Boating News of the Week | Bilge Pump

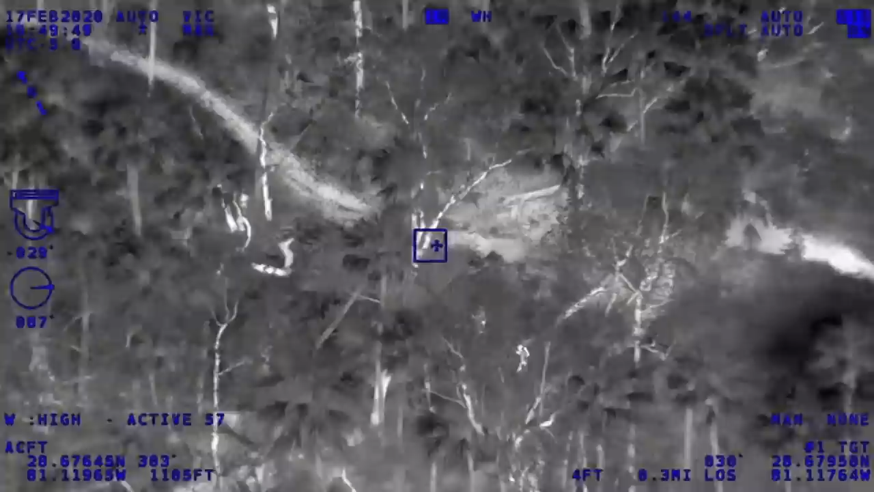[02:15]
But they got a little more than they bargained for when the alligator itself started messing with the kayak, almost flipping it over.
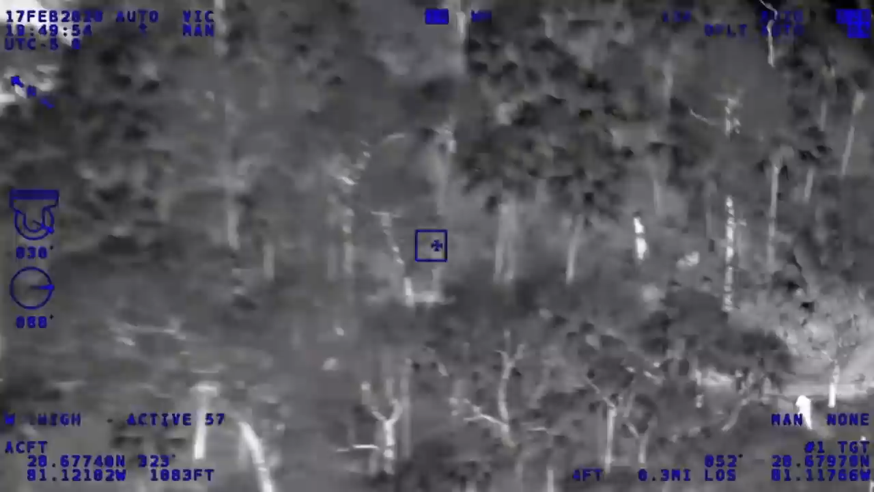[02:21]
Instead of deciding they were going to battle this alligator in the water, they paddled to shore and decided they were going to take their chances on land. Unfortunately, they didn't know where they were, but they got lucky. They had a cell phone, and rescuers were able to find them in the Econ Forest.